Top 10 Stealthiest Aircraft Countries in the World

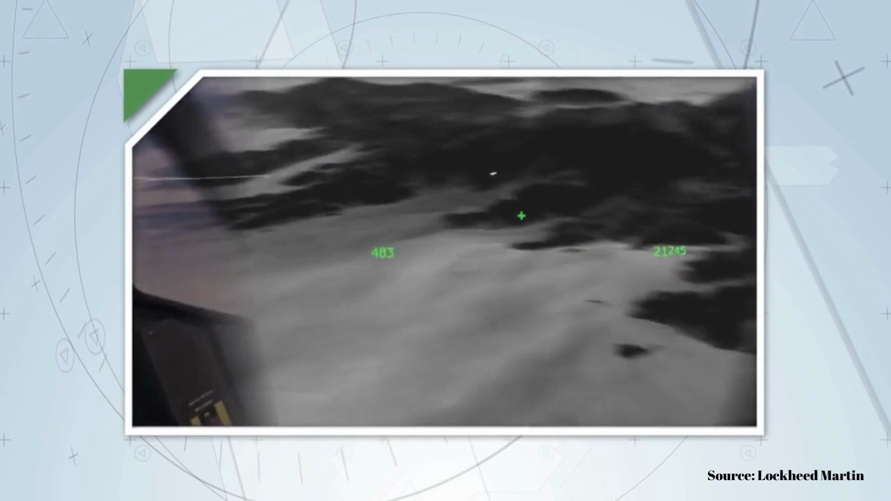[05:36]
what's truly amazing about this technology is that it provides
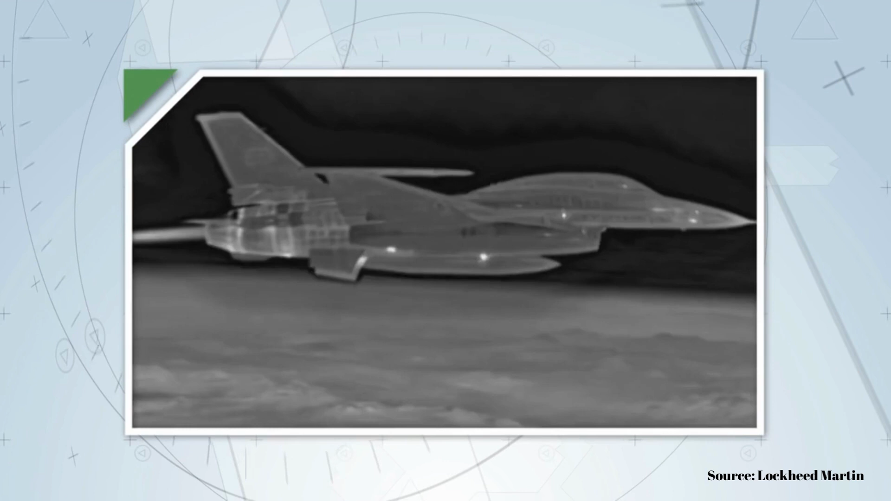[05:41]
a live image of the entire sphere around the aircraft and can project that image onto the pilot's
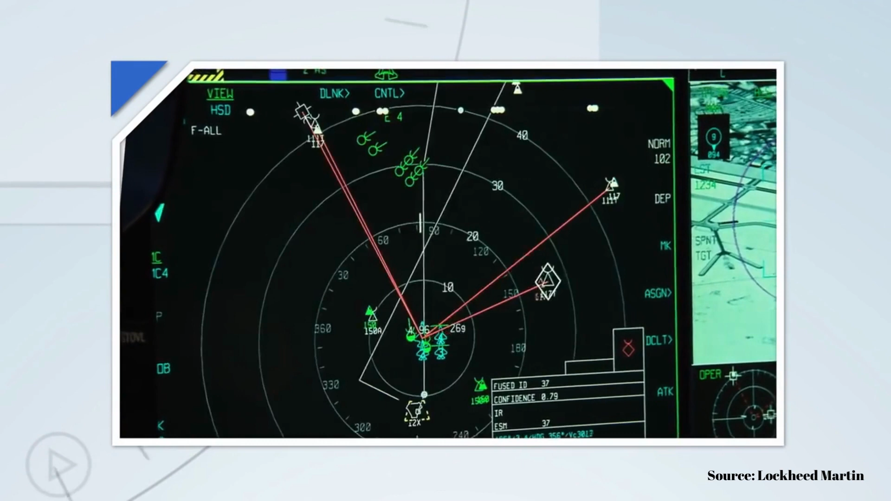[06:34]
controlling multiple sensors and keeping an eye on different cockpit displays trying to determine what something is the f-35 simply tells him